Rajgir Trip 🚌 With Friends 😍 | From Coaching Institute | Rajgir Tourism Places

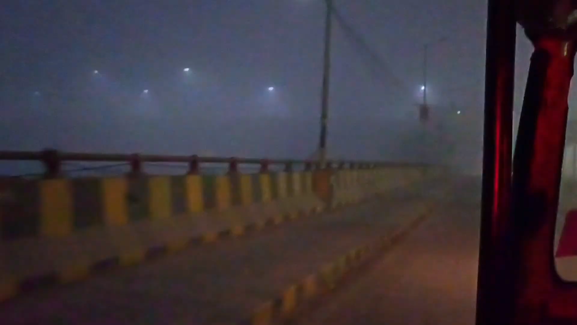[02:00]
तो गाइस ऑटो में बैठे हुए हैं, तो देख सकते हैं कितना यहाँ फॉग, देखिए कितना ज़्यादा चारों तरफ कुहा घेरे हुए हैं, देख रहे हैं ना वीडियो में, देखिए कितना कुहा है।